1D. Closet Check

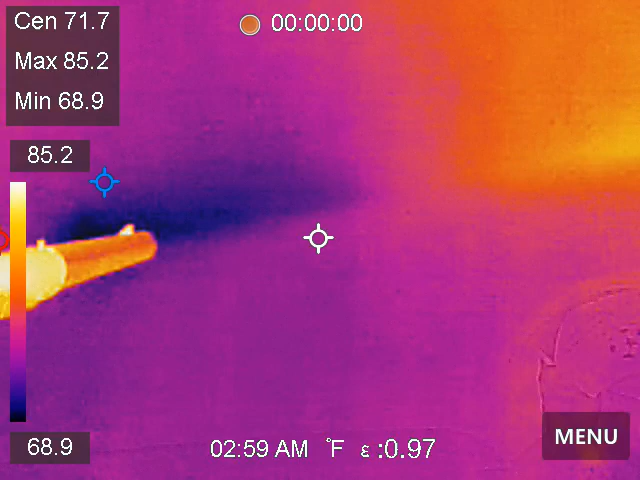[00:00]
On screen: spot 71.7°F, max 85.2°F, min 68.9°F, scale top 85.2°F, scale bottom 68.9°F
Okay, this is the cold spot. And I'm checking for moisture and I'm not getting any moisture.